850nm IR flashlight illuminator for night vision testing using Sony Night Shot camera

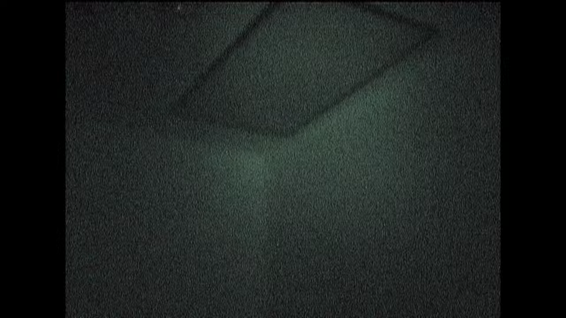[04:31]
and as you can see we can see something at the end of my room those are the built-in diodes i'm going to put a flashlight in front of the camera as you can see everything is working but at the distance
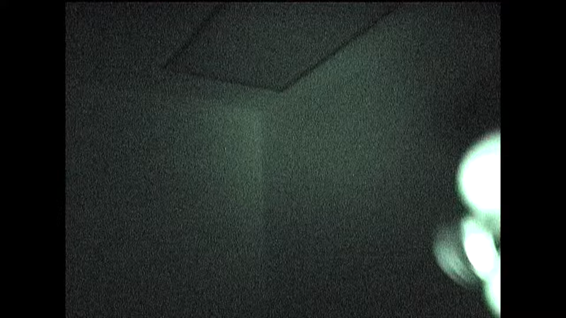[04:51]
now i'm going to enable our light and you are going to be able to see the difference so this is how it looks like with the infrared illuminator i'm going to cover it without with without and with and we can focus to
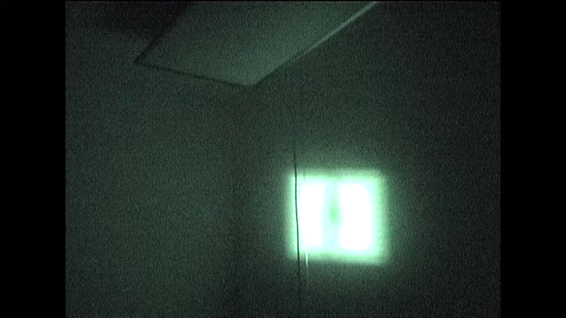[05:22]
get a more spotlight so i'm looking right now through window and i am zoom